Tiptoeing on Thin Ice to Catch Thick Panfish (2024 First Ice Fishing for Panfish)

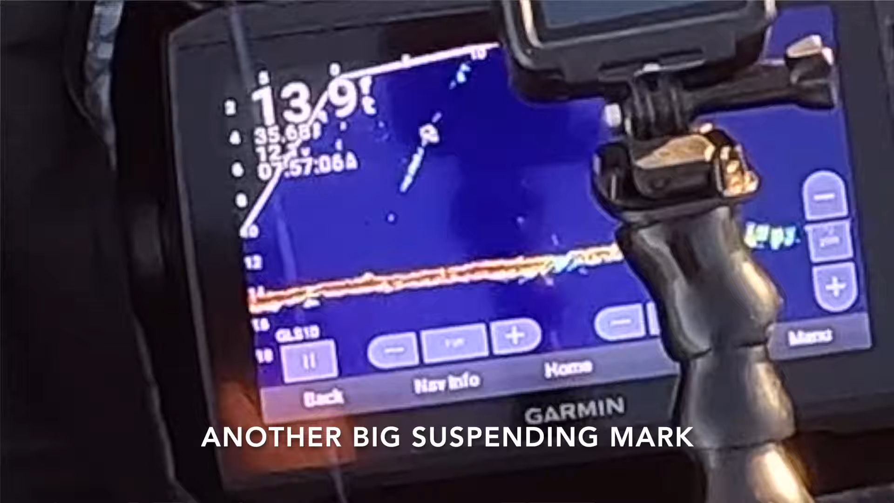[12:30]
I don't know. I didn't see it there before.
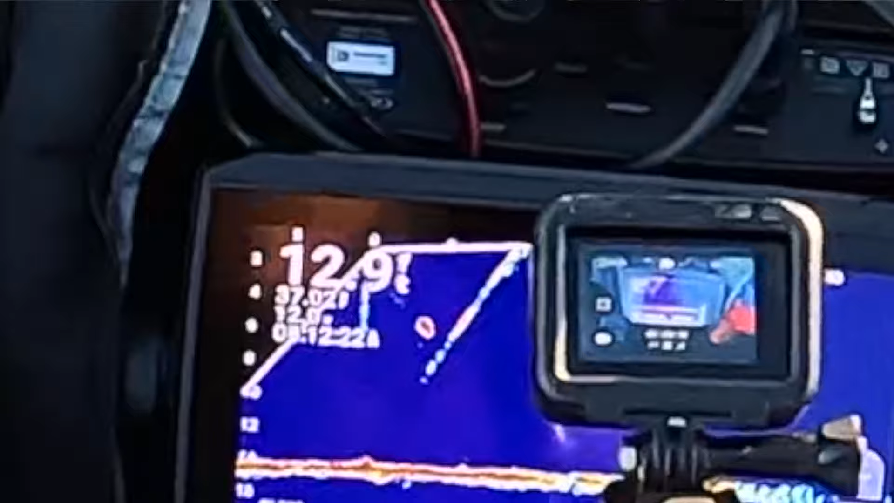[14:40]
I was looking down my hole because he was like 3 or 4 feet underneath the ice, and I looked down and I could not quite see him, and then I just felt him.